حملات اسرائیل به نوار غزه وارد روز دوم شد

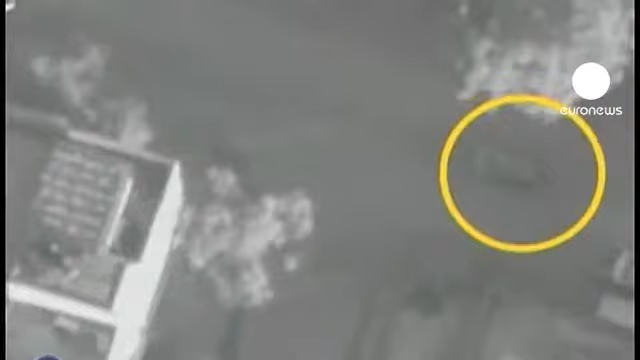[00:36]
این فیلمیست که ارتش اسرائیل از حمله به خود رای فرمانده هماس در اینترنت منتشر کرده است.
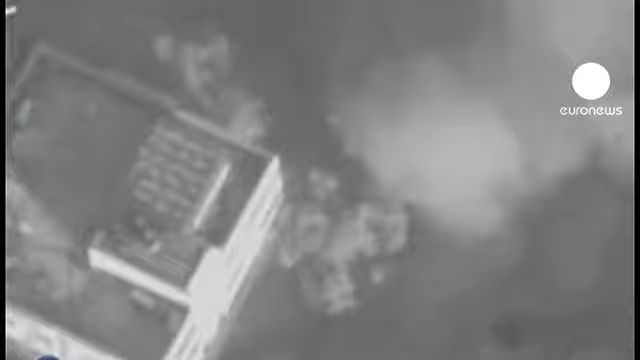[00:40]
به گفته منابع خبری فلسطینی به جز رحبر هماس، نو نفر دیگر هم کشته شدند که یک نوزاد 11 ماهه و یک بسر 6 ساله در بین کشته شدگان است.